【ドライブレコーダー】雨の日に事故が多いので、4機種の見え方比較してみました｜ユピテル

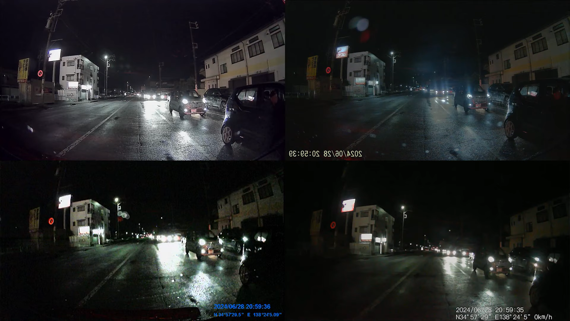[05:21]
続いてリアカメラの映像を比較してみます夜間のリアだとY3100が一番明るく鮮明に感じましたY401DIは車のライトや路面の反射が一番少ないので路面の反射と白線が重なった時に白線がわかりやすかったです